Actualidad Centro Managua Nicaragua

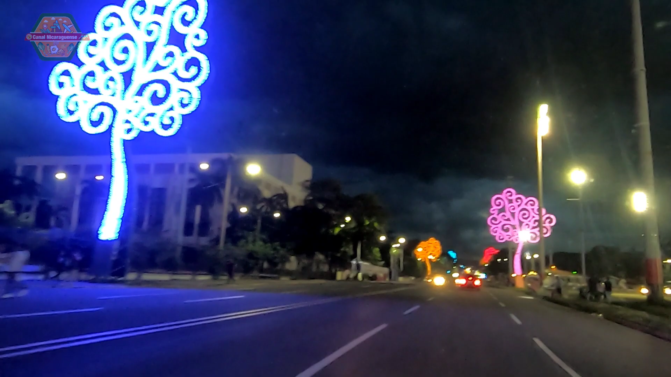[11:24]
lindo teatro rubén darío también aquí a la derecha a la hora del día la gente aprovecha les quiero decir que la gente aprovecha para venir a hacer prácticas de manejo práctica de manejo en autos en motocicletas en camionetas
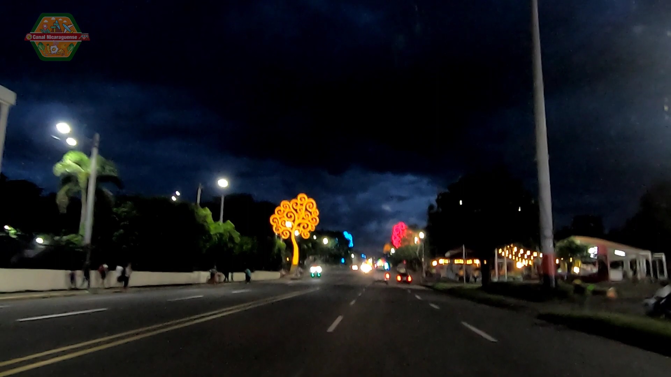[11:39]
en lo que sea sí porque es un lugar bien despejado pero siempre haciéndolo con mucho cuidado hay muchas escuelas de manejo muchas escuelas que estamos pasando varios restaurantes muy buenos se los recomiendo a todos aquellos que quieran comer rico delicioso bueno
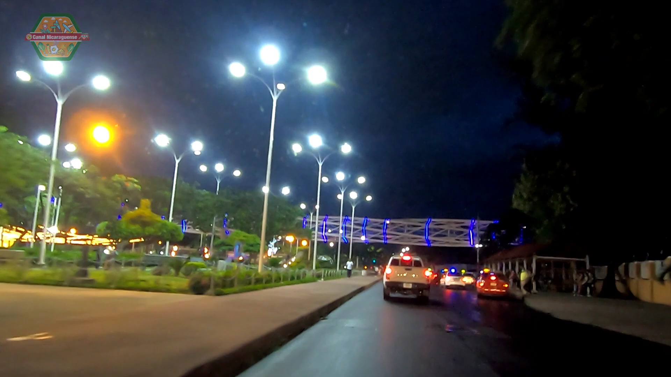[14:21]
qué bonito se ve este sector en la capital de managua tenemos un puente aéreo tridimensional le dicen un puente tridimensional pero un puente peatonal para todas las personas
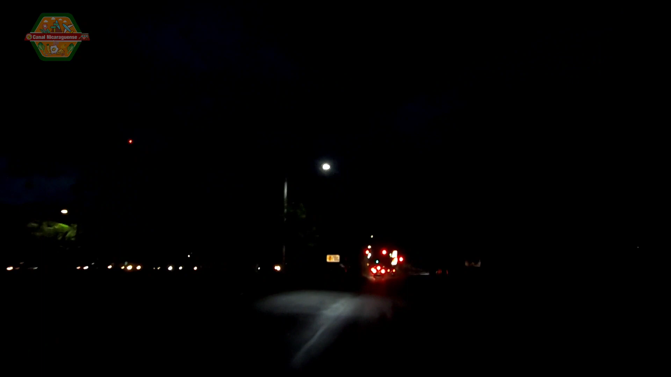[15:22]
despido desde carretera norte ya ustedes pueden ver la oscuridad porque hay pocas luces en este sector fuera bonito que fuera más iluminado así es que espero que te ha gustado este vídeo que lo compartas con todos tus amigos con todos tus familiares estamos llegando hasta lo hasta donde es la escuela llamada
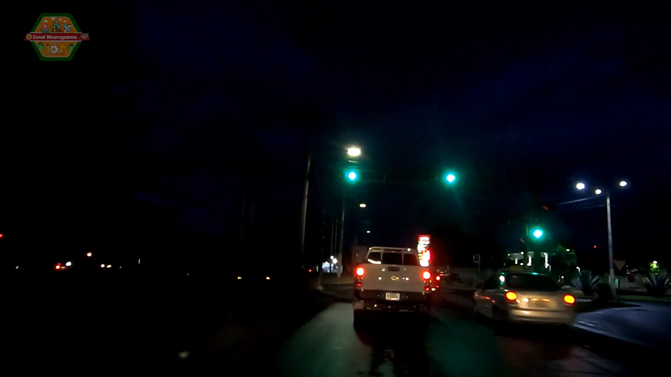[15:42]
o el centro escolar loyola loyola el colegio loyola verdad que a muchos lo deben de conocerse han de acordar de él aquí nos despedimos espero que